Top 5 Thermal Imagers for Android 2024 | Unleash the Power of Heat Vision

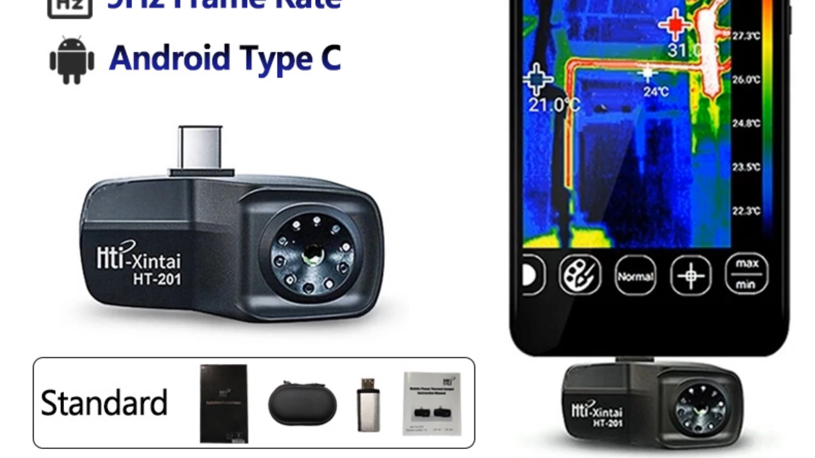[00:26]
helping you find the perfect device to unlock the invisible world of heat signatures.
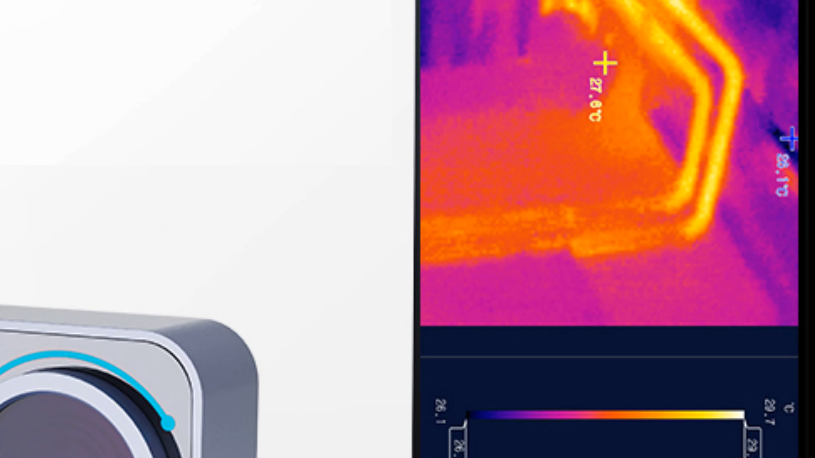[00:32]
From high-resolution thermal imaging and user-friendly interfaces to advanced features like temperature measurement and image capture, these thermal imagers offer a range of functionalities to suit your needs.
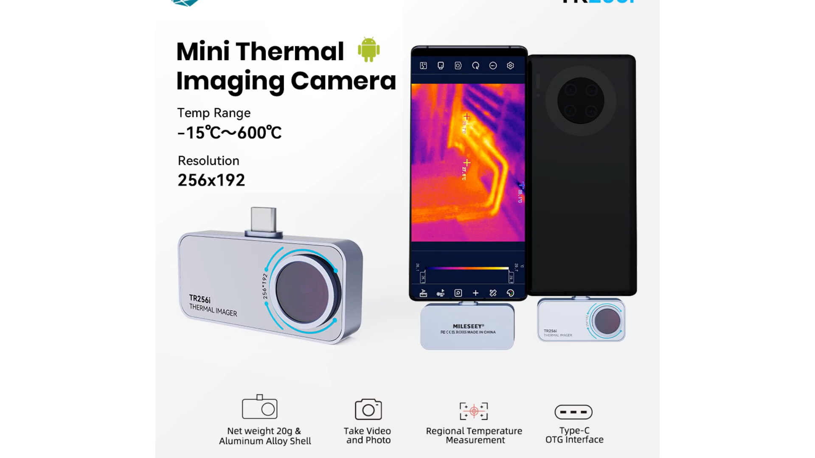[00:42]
So grab your Android smartphone or tablet and let's discover the top 5 thermal imagers for Android of 2023.
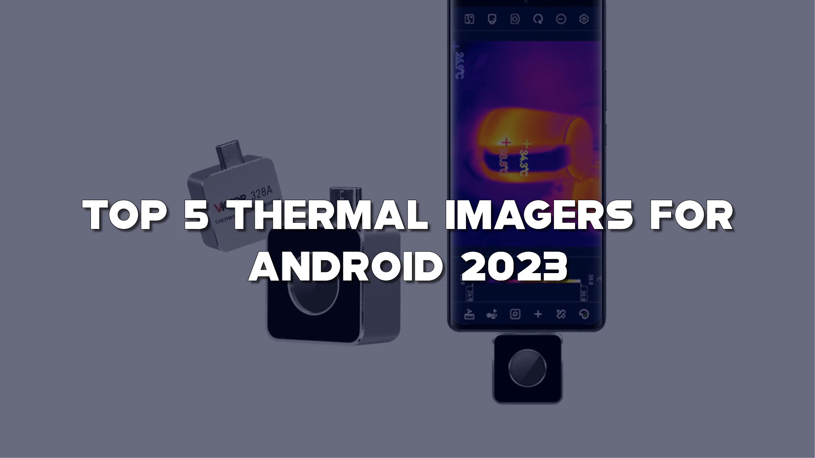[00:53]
Don't forget to check the description below for links to all the featured products. And if you find this video helpful, please show your support by hitting that like button, subscribing to my channel, and turning on the notification bell, so you never miss any of my future tech gadget reviews and recommendations. Let's find the perfect thermal imager for Android to explore the unseen with the top 5 models of 2023.
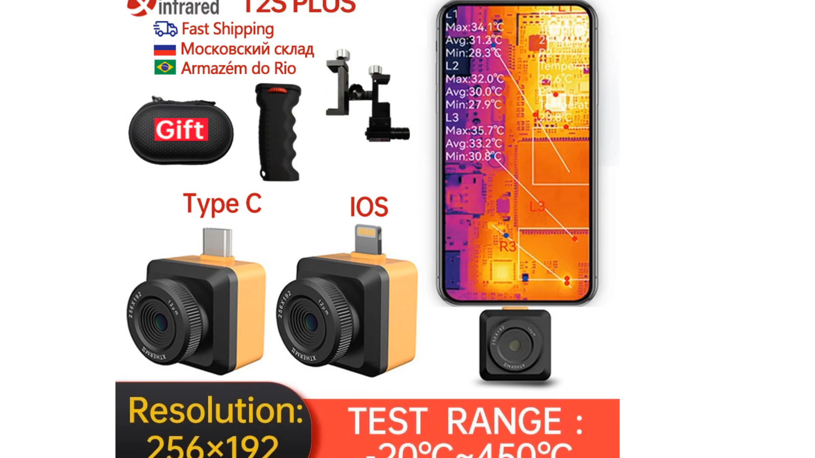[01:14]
Starting at number 5, Infire 8 II's plus thermal imagers for Android.
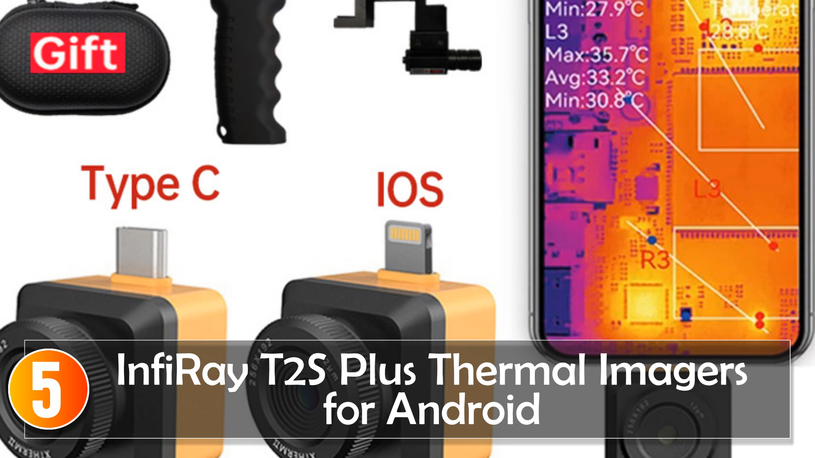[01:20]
The Infire 8 II's plus thermal imagers for Android are smart devices that combine advanced thermal imaging capabilities with the convenience of Android compatibility.
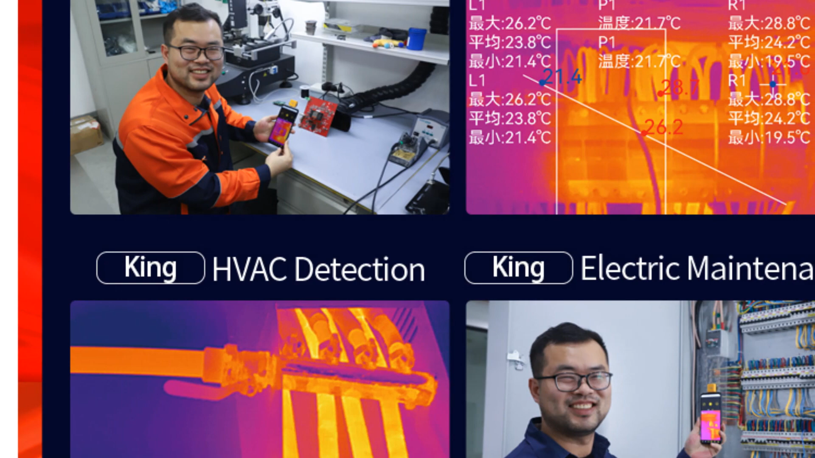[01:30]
With a focus on usability and performance, they offer a versatile solution for professionals in various industries. Featuring an infrared resolution of 256-192 pixels,
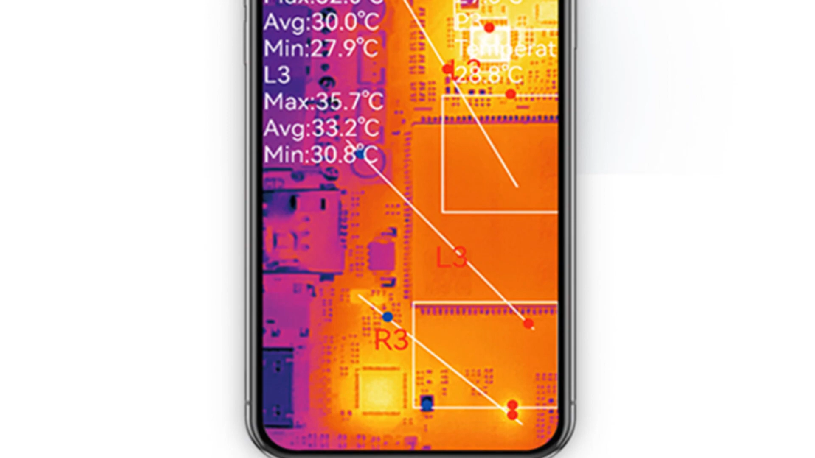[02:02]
such as electrical inspections, mechanical troubleshooting, and building diagnostics. Its micro-distance capability of 8 millimeters enables close-up analysis of subjects with precision,
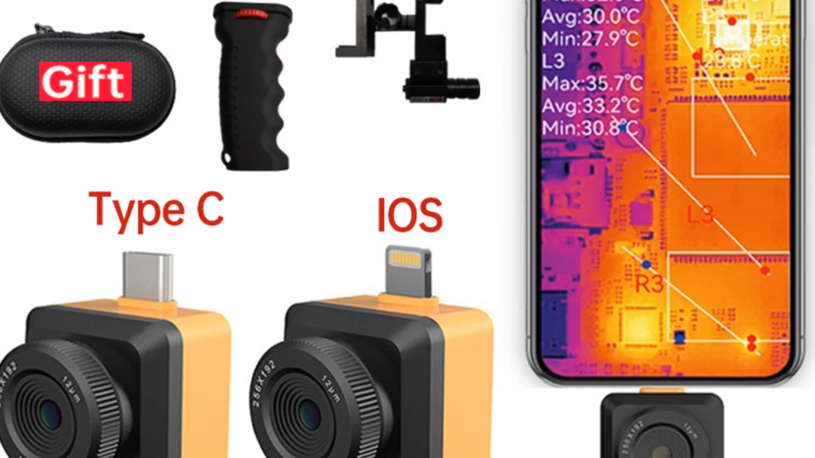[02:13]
with a display size ranging from 2, 0 to 3, 9 inches. The Infire 8 II's plus provides a clear and convenient viewing experience. Its embedded style design ensures easy integration with Android devices, while the smart device features enhance usability and functionality. The Infire 8 II's plus thermal imaging. The Infire 8 II's plus thermal imagers for Android are reliable tools for professionals who require accurate and efficient thermal imaging.
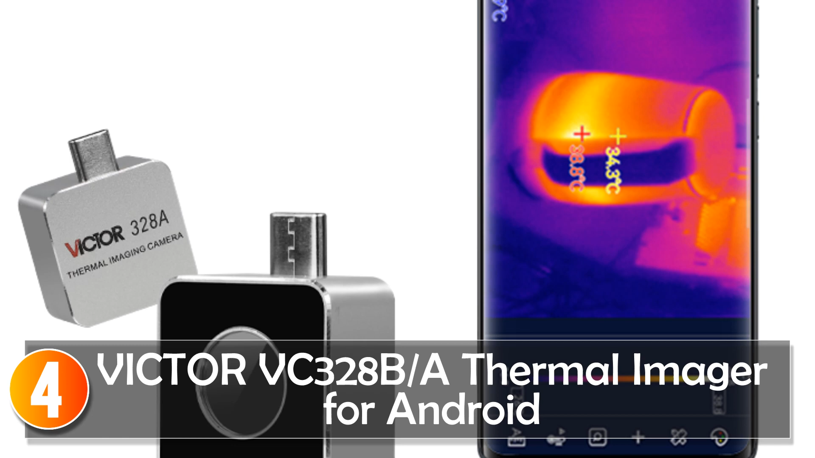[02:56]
The Victor V328 slash
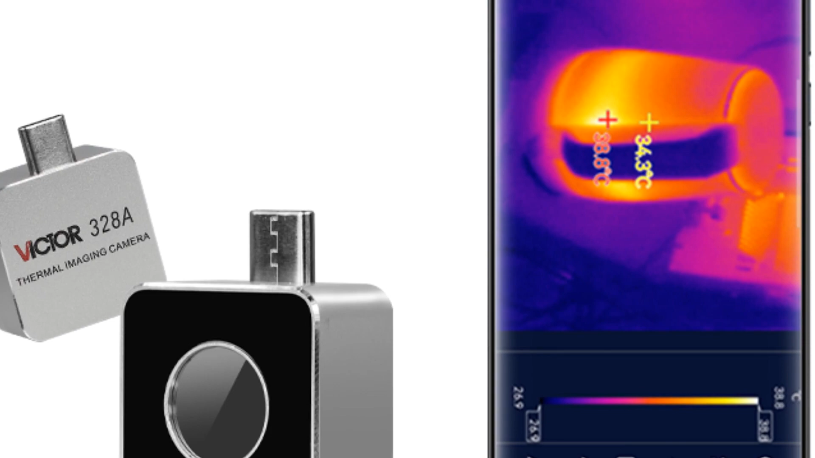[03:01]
a thermal imager for Android is a versatile device that brings thermal imaging capabilities to your Android device. While specific details about its smart device capabilities are not provided,
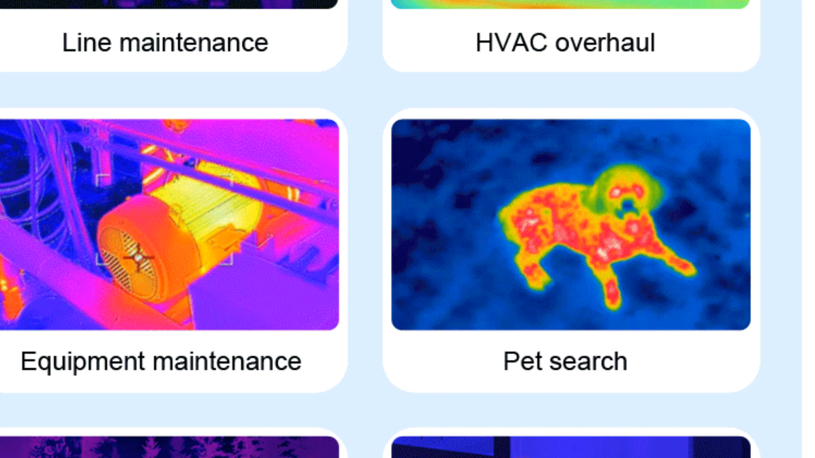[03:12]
it offers reliable performance and features suitable for various applications. With infrared resolutions of 160x120 or 256x192 pixels,
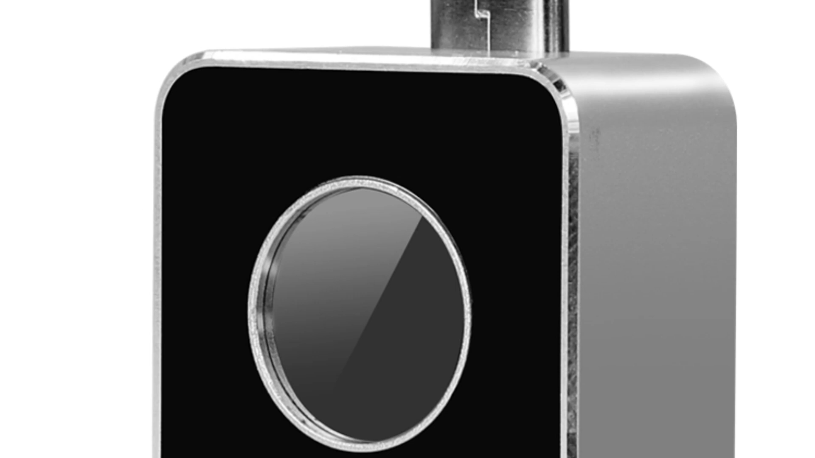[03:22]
the Victor V328 slash delivers clear and detailed thermal images. It allows users to visualize temperature differences and identify potential issues quickly and accurately. The thermal imager features a thermal camera function, enabling it to capture and display thermal images with ease.
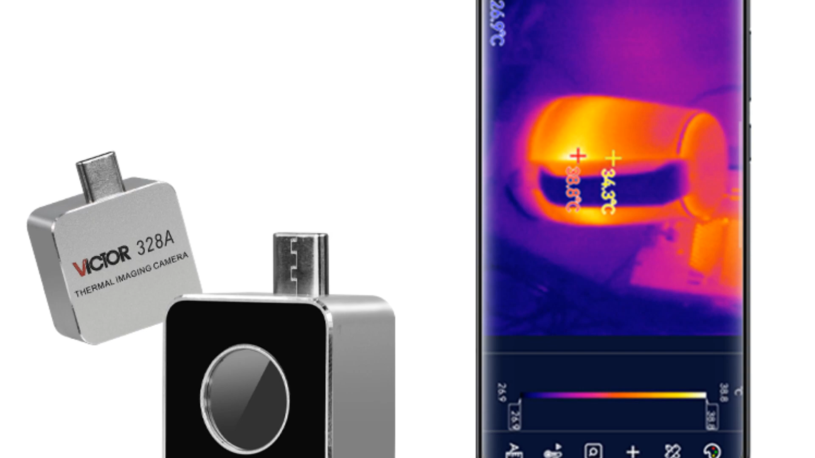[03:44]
With a frequency frame option, it provides flexibility for different imaging needs. While compact and embedded in style, the Victor V328 slash a thermal imager offers a reliable solution for thermal imaging.